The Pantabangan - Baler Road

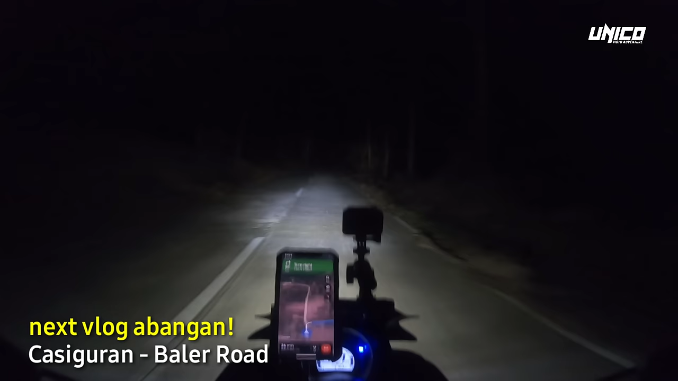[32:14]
At ngayon, nakikita nyo naman, walang ilaw. Yan, ganyang adilim dito. Long ride pa more, solo ride pa more.